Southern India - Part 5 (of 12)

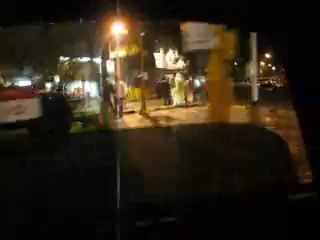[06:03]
Kolaba. Där är början av Kolaba, liksom den här cirkeln representerar typ.
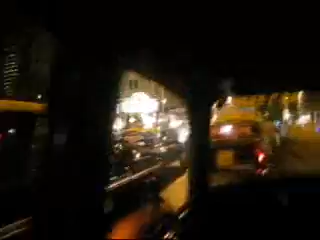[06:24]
Här har vi kaféet, Montemolio. Ja, det är det jag menar. Dit kan man gå och äta och man kan gå dricka vin och alla grejer. Men vad är det med jag skulle gå på i morse? Nej.